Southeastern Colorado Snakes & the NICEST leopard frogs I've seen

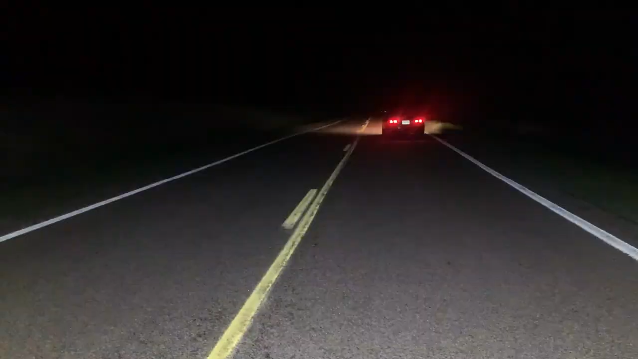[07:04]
numbers right now all right well sometimes when you're road cruising you just got to switch spots and see what happens we just did that and looks